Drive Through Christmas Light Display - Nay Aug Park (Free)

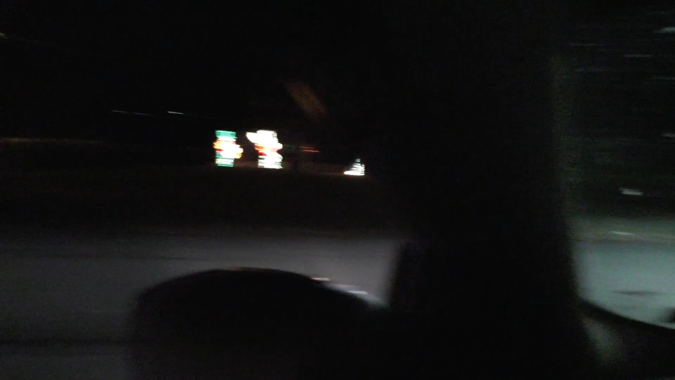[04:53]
and right in front of me in this tent, oftentimes Santa Claus will be here handing out candy canes and saying hello to the children. So I believe that's only on weekends during the week.
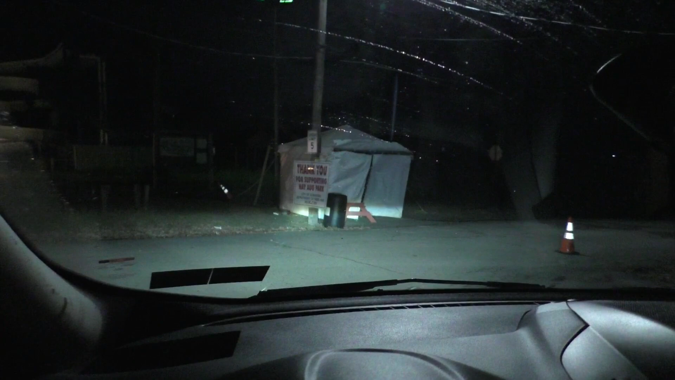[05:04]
They do just have volunteers here accepting donations, but just keep that in mind. If you come through on the weekend, it is more busy, but there is a good chance you'll see Santa Claus.